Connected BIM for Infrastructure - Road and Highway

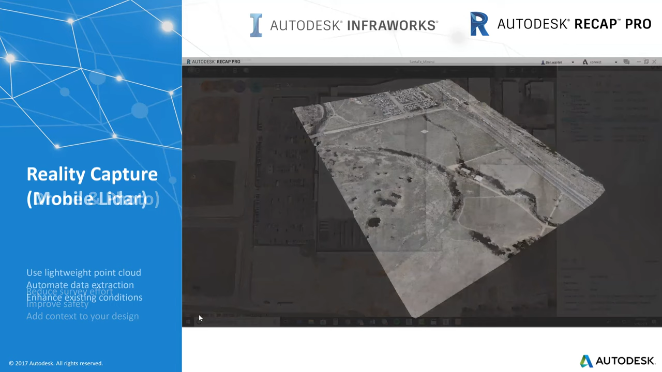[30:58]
So while we talk about photogrammetry, what is more accurate than photogrammetry, I believe would be, mobile LiDAR capture, right?
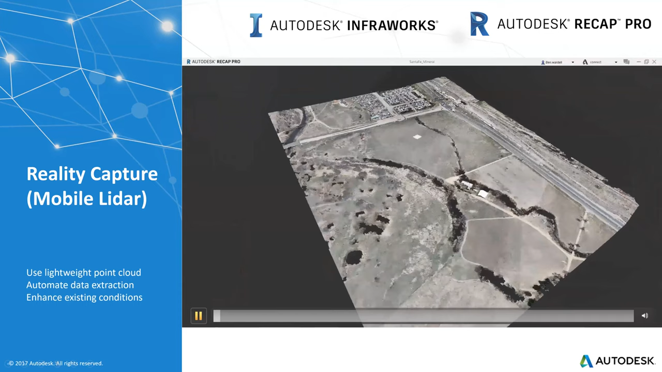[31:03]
So how are we capturing? Again, use fly drones or mobile aerial devices to capture LiDAR information.
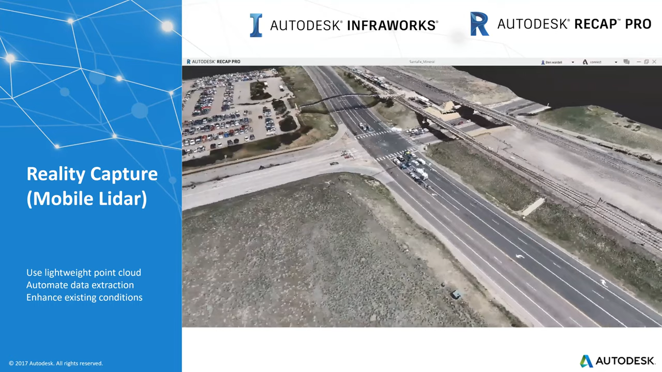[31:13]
And you have interfaces such as Introverse, which can bring in LiDAR information. And there's a whole lot deal that you can do. Kandilwas sir said about predicting traffic for a particular city model, right?
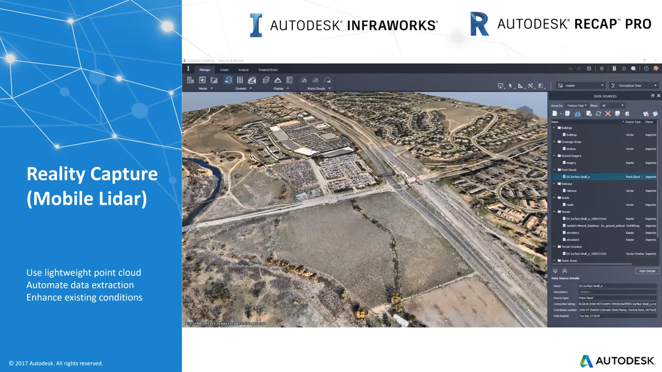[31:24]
You can do that. Okay, with the kind of surface that you're generating or the models that you're generating. And what's more important is from an existing condition standpoint,
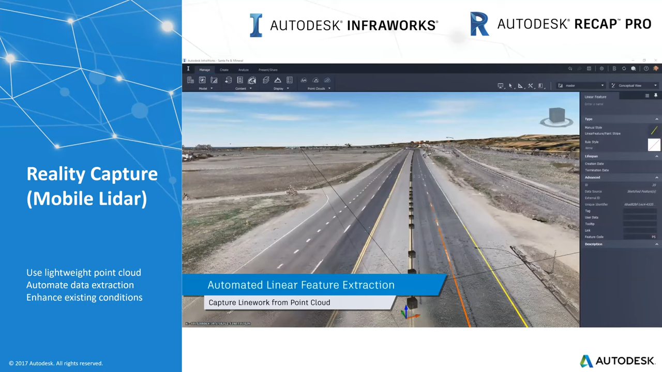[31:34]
you can capture a lot of features such as feature lines, brake lines from the model, right from the mobile LiDAR data capture as well. So this gives more accuracy to the designers that take this data into their detailed design process, right?